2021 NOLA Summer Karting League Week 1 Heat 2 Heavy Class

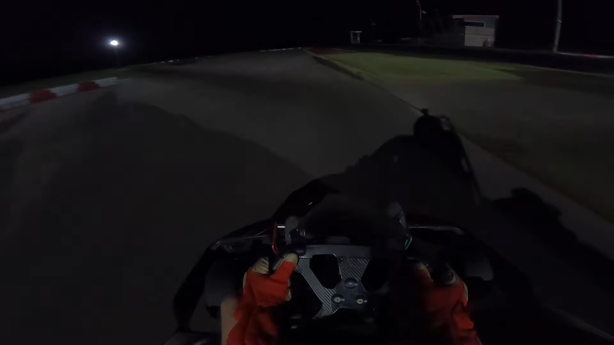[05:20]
i still see somebody shadow they're right on my tail